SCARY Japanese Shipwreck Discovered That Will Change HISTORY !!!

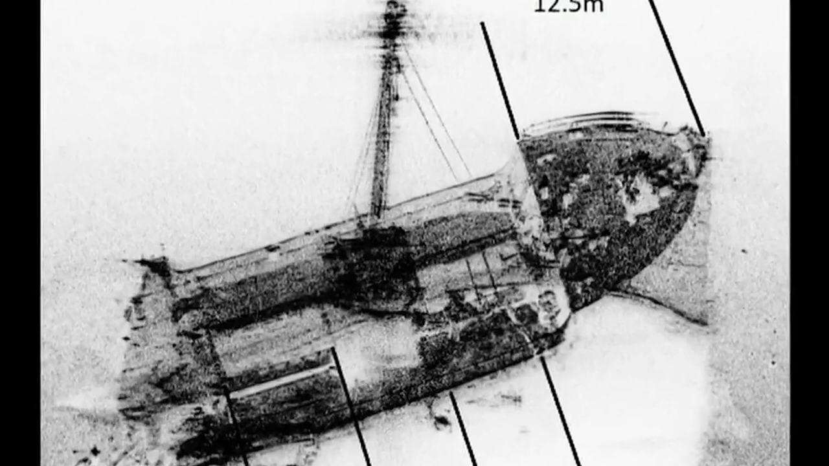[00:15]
A sunken Japanese shipwreck lost since World War II is finally found, but the secrets it holds are both haunting and heartbreaking.
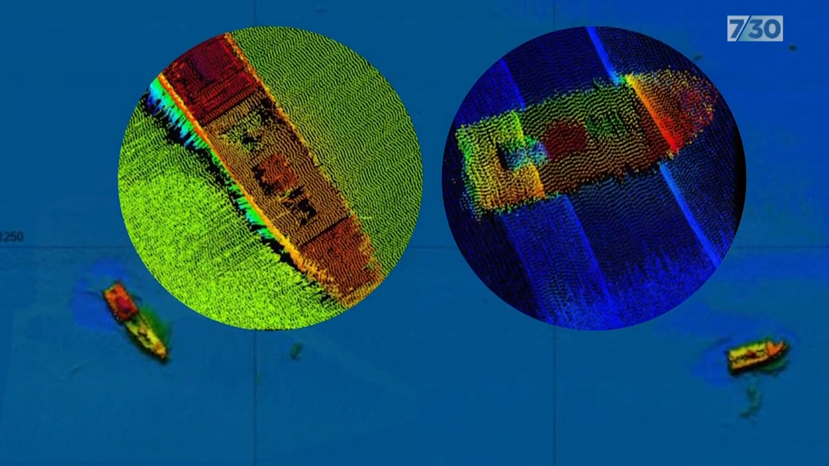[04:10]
This cutting-edge tool enabled them to probe the ocean floor, penetrate the darkness, and ultimately pinpoint the exact location of the Montevideo Maru's final resting place.